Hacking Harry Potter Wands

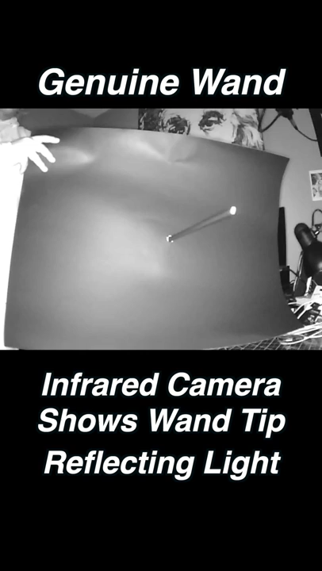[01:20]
As I move the Ollivander wand, notice how the dark tip actually shines white. This happens because it is reflecting the infrared light back into the camera.